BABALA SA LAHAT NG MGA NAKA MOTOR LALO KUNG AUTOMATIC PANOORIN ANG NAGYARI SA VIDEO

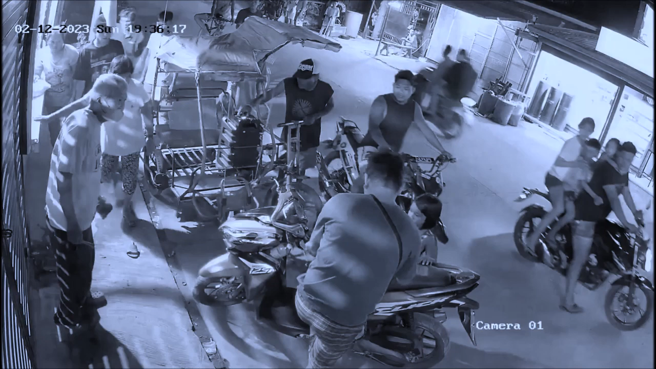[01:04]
Once na kayo ay nakahinto at may kasama kayong anak o bata, ay i-off nyo po talaga ito dahil hindi natin alam kung ano yung pwedeng mangyari. Buti na lamang nakapasok na ang babae sa nasabing gate.